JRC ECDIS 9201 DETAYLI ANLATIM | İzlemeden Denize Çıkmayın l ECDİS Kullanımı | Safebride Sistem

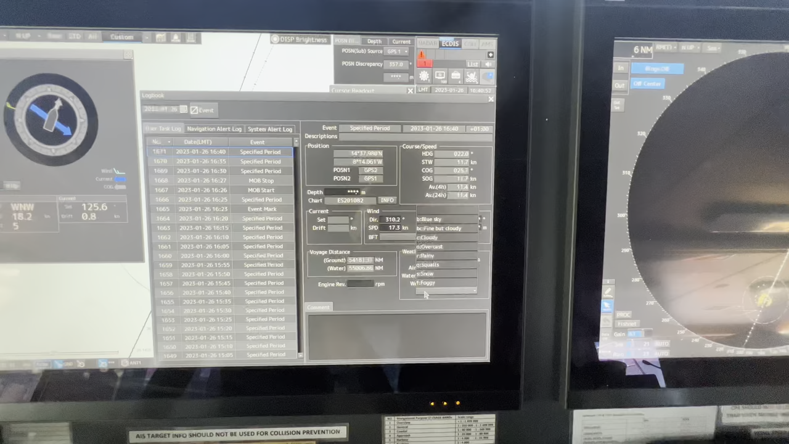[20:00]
vesaire tüm datalara buradan ulaşabilirsiniz arkadaşlar. İşte hava sıcaklığından tutun her şeye kadar durumu kaydedebilirsiniz. İşte makinenin durumu vesaire benzeri. Her datayı kaydetme şansınız var bu spesifik periyotta. Navigational alertler alınanlar burada aynı şekilde.
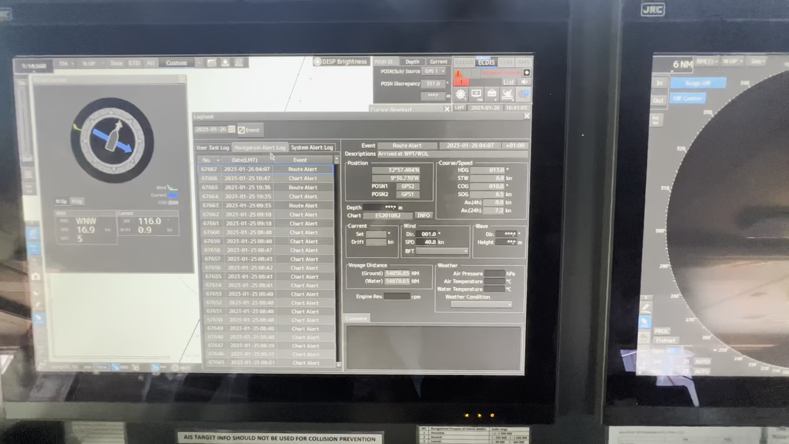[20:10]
Sistemle ilgili alınanlar burada. Bu dataları da bu şekilde oluşabilirsiniz. AIS dataları, AIS Watch data dataları. Mesela buradan Huelva'ya gidiyoruz. Huelva dataları gelir. Geminizin dataları, static dataları gelir. Draftları işte vesaire benzeri. Birçok datayı burada görüyoruz arkadaşlar. Eğer durumu değiştirmek istersek yine aynı şekilde AIS'e geldim. AIS Watch dataları.
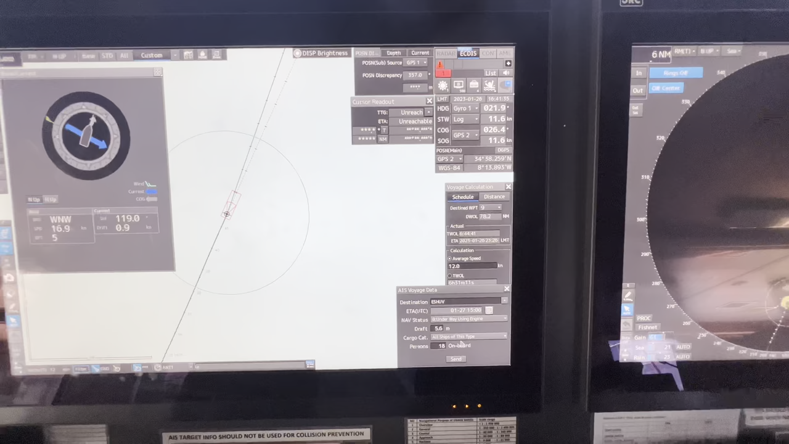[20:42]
Buradan All Ships Type, kategori vesaire benzeri. Underway Using Engine, etamız vesaire benzeri girişini yapıyorum. Tekrar AIS bölümüne tekrar bir ziyaret yapalım.
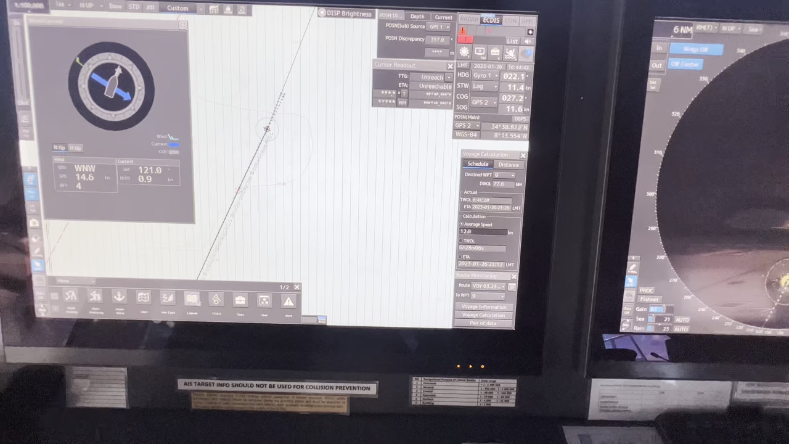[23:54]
View kısmına gelelim. Multi view mode. Mesela Actis üzerinde iki ekrana bölebilirim Actis'i. Mesela bir yerde çalışma yapabilirken veya sancak iskele diye ikiye bölebilirim aynı şekilde. Veya küçük bir readout bölümü oluşturabilirim şöyle ekranda. Ekrandaki görüşümüzü bu şekilde ayarlayabiliriz. Şimdi diğer şeye geliyorum tekrarda. Girdiğimiz kısma. View kısmında yine aynı şekilde options kısmı var. Burada da on-ship datalarını görebiliriz.
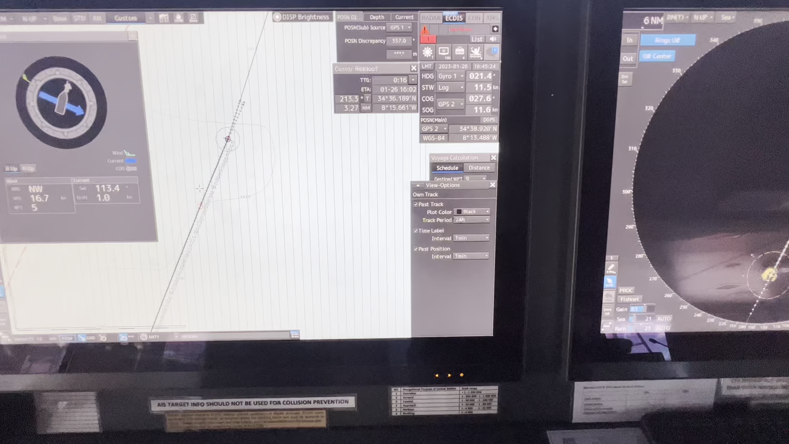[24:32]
Outline duruma göre. Vektör zamanımızı görebiliriz. On-track izimizi görebiliriz. Siyah bizimki 24 saatlik periyotta her 1 dakikada pozisyonunu işaretle ve 1 saatlik etiket koy dedim. 1 dakikalık. Rutumuz aynı şekilde local mean time formatında XDB'yi göstersin. Kardinal A'da mıyız, B'de miyiz, Ona göre seçimimizi yapıyoruz. Daha sonra waypoint dataları küçük mü gözüksün, büyük mü gözüksün, alternatifler ne renkte gözüksün, blue mu, orange mu, bu sekmeden görebiliriz arkadaşlar.
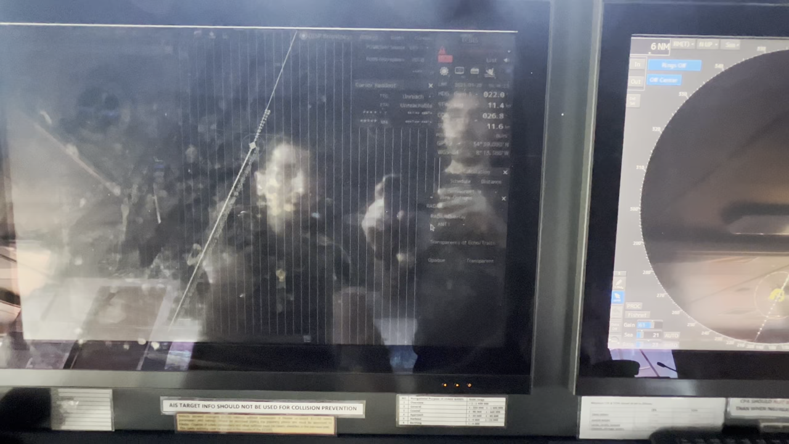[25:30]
Ekran üzerinde görülsün mü, görülmesin mi? Radar overlay kısmı, buna tıklarsak radar ekranını aynı şekilde etkisi üzerinde görürüz arkadaşlar. Bunu şu anda kapattım ben. Tekrar eski modumuzu alalım.
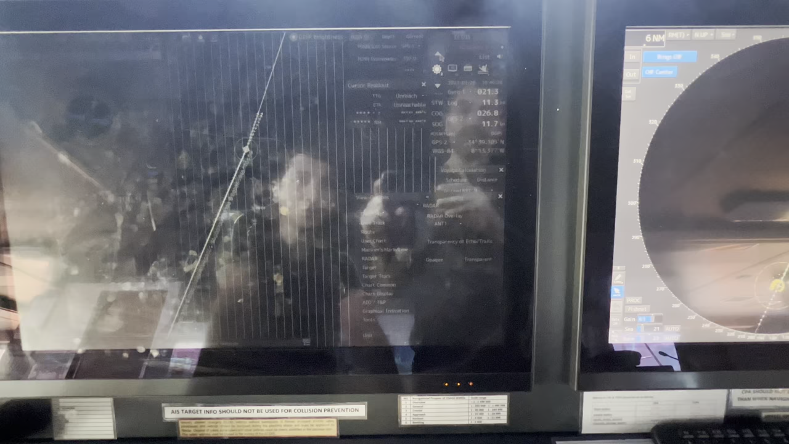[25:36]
Target dataları aynı şekilde gözüksün mü, gözükmesini istiyoruz. Target track, izleri gözüksün mü, gözüksün, pilot lansman renkleri vesaire benzeri defalar var. Chart common full light paint symbolize. Genelde symbolize kullanırız ki kağıt harita özelliği olsun. Paper chart modunda zaten full light scale minimum. Buradan da scaling modunu görüyorsunuz arkadaşlar. Scaling yani şey olarak.
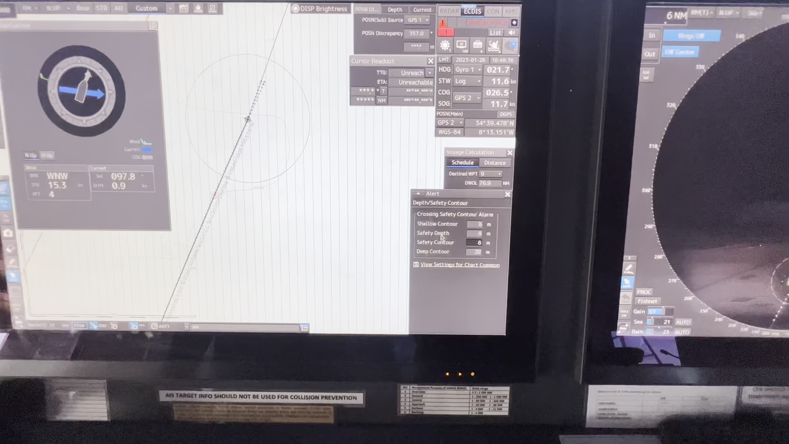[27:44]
Bu alarmlar bu range'e girdiği zaman bize alarm verecektir. Deep alarm, safety alarm, safety control alarm vesaire gibi shallow water settings'lerimizi buradan girebiliriz alert kısmından. Look ahead kısmı, yani provamızın önünde bulunan sektörde ne kadarlık bir alanı kapsasın, alarm ne zaman versin bize. Special condition,
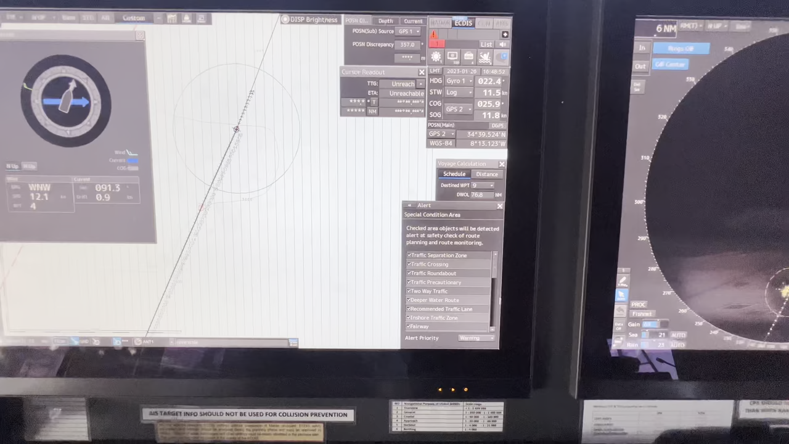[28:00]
mesela trafik separasyonuna girdiğimizi veya özel alana girdiğimizde bize alarm vermesi için yine buradan seçimlerimizi yapmamız gereklidir. Track control aynı şekilde. End of the track, işte pozisyon değişikliğinden kaç derece, işte şu kadar değişirse ne kadar alarm versin diye vesaire benzeri datalarda track control bildiğinden görüyorsunuz. Position integrity, discrepancy mesela bahsettiğimiz başta 20 olarak şimdi onu da görüyoruz. Onun da alarm setting'ini oluşturabiliyoruz.
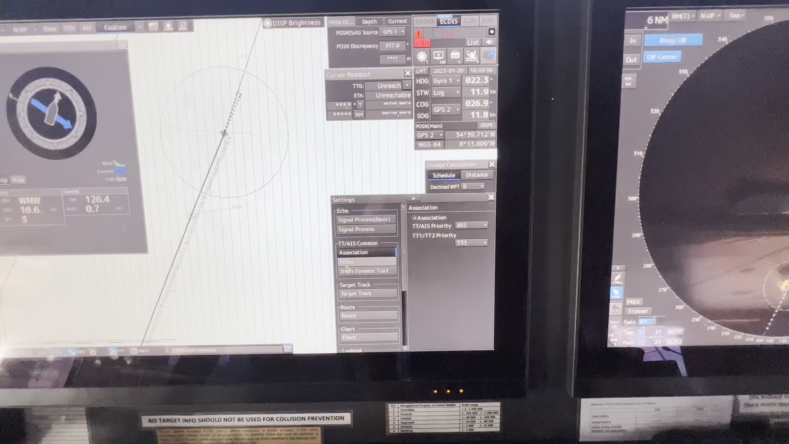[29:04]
Setting kısmında signal process vesaire benzeri. Target dataları, işte hangisinden alsın, AIS'den alsın, işte AIS'in öncelikli mi, işte radar öncelikli mi, nasıl olsun. Filter bölümü, buradan filter koyabilirsiniz AIS datalarına ve target gemi statik dataları üzerine, acceleration, declaration, trade dediğin, ship's dynamic trade. Target track, işte buradan view for the target track, işte yükleme yapabilirsiniz. Root kısmında neler gözüksün, işte alarm olarak nelerimiz olsun, 0.04 sancak, 0.04 iskele aynı şekilde,